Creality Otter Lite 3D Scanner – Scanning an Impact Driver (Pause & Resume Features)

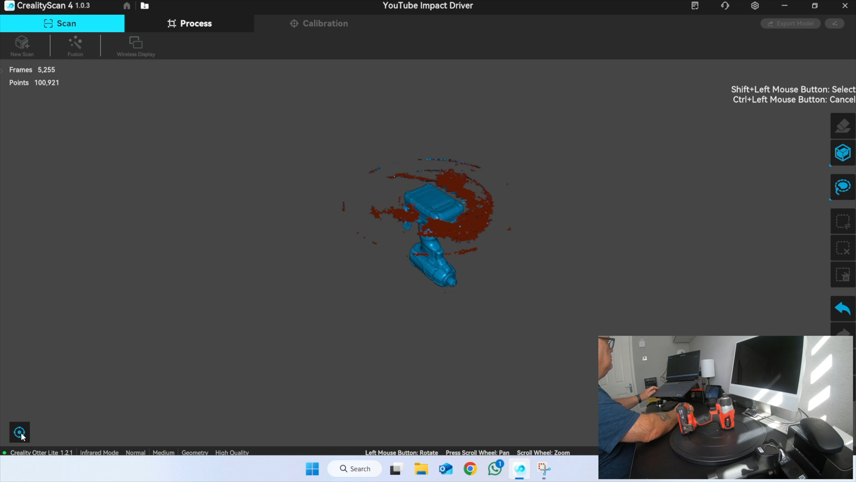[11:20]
If you ever lose where you are. Just press that button down the bottom right. Bottom left, sorry.
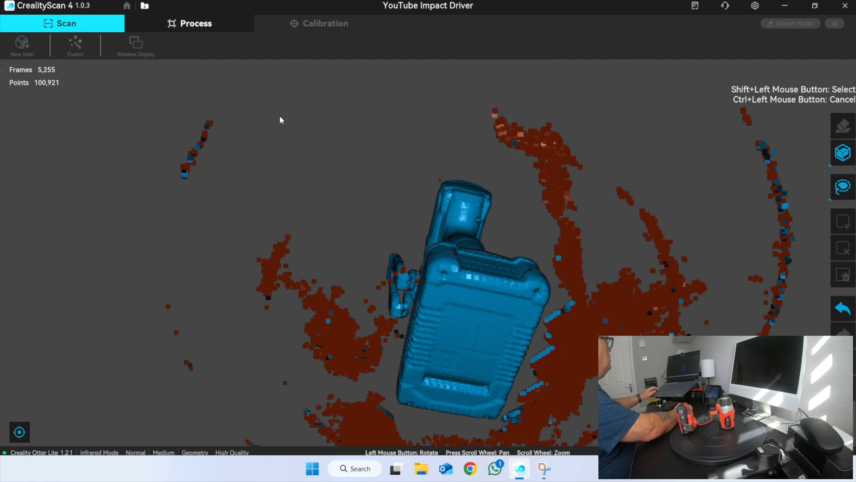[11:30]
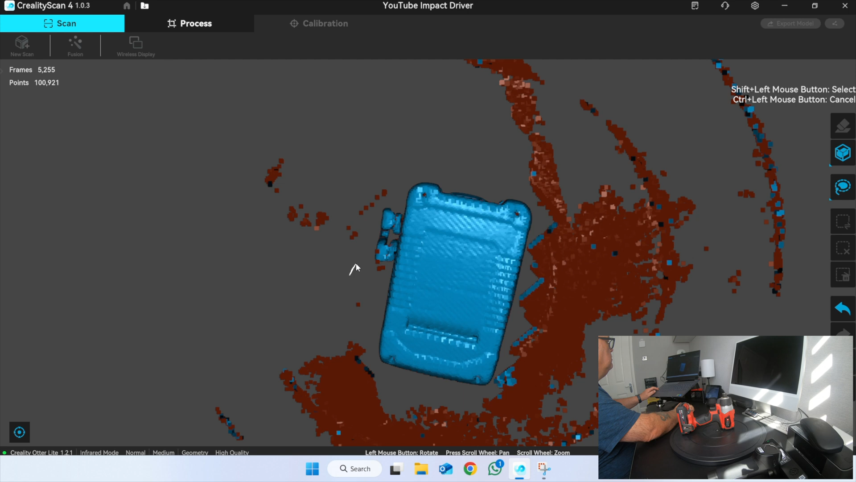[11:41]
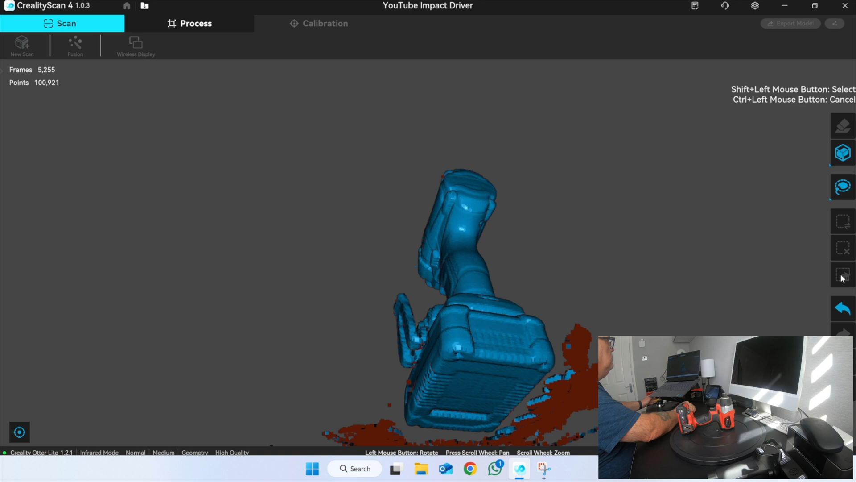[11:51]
There is one annoying thing about this software. is the fact that you can't use a space mouse with it. You've got to do it all with the normal mouse. It makes navigating 3D in Mickey's really difficult.
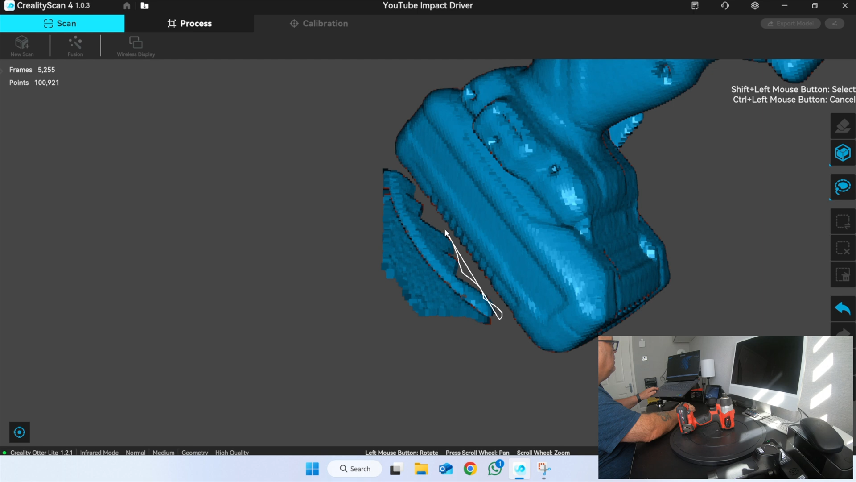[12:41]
I'm not really good at using the mouse to do this. Okay, accepted. There's just one little piece there.
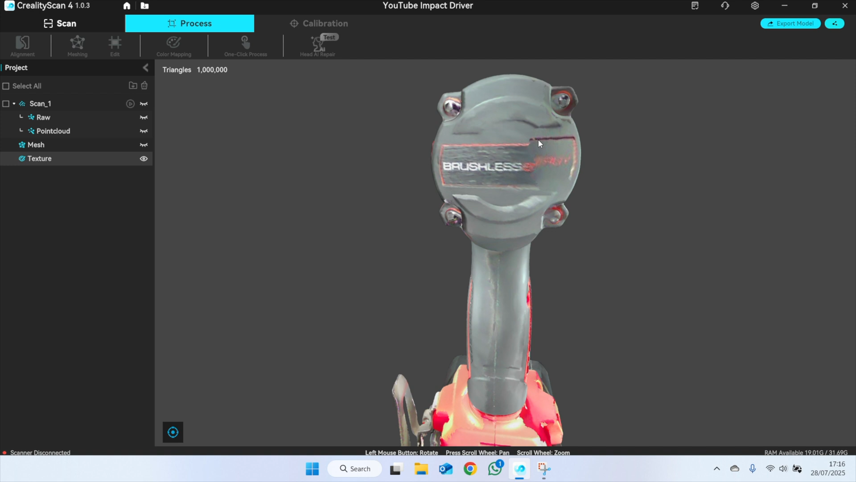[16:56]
Where that logo is on the back. But if you have a look at the mesh. The mesh is fine.
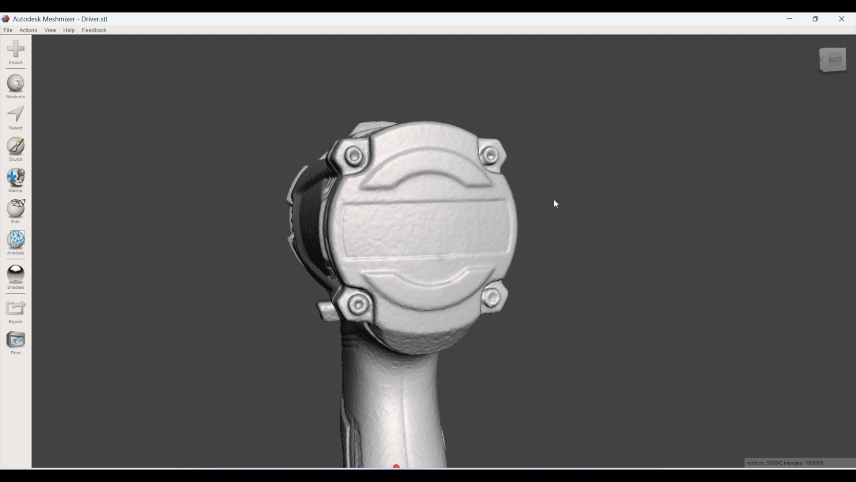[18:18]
Got all the details in the nuts on the end there. The detail around the handle. More than usable.